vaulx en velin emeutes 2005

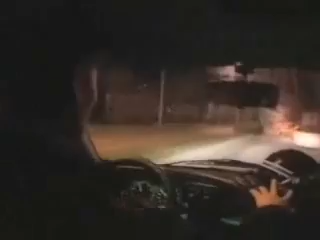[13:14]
Ça court, là, vous voyez ? À gauche, à gauche, à gauche.